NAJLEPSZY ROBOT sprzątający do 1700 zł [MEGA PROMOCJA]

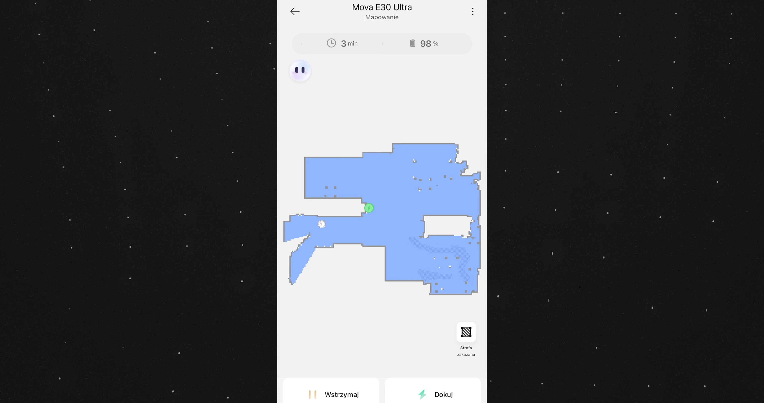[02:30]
pozwala też orientować się robotowi w przestrzeni w waszym mieszkaniu. Robot wie, gdzie się znajduje. Może też szybko trafić do wybranego pomieszczenia, żeby na przykład,